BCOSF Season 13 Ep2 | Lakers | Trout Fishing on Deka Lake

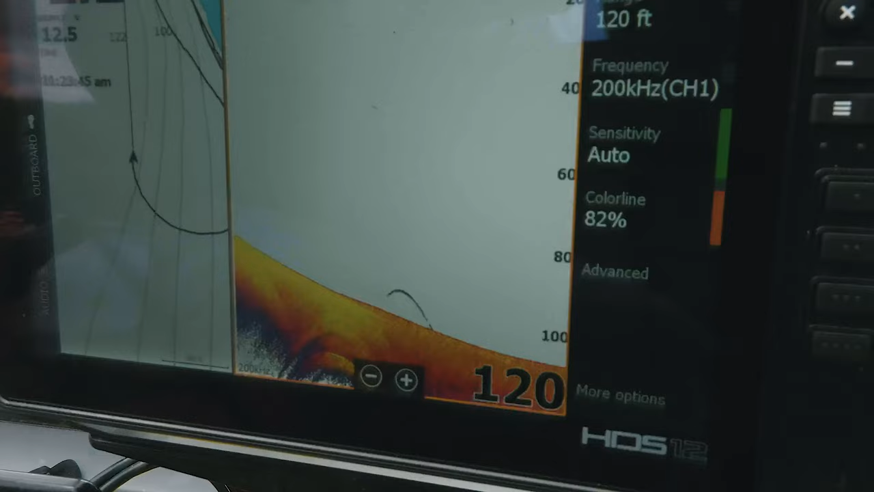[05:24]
Yeah, and there he's going. Yeah. Yeah, and we saw quite a few more in there. Yeah. So.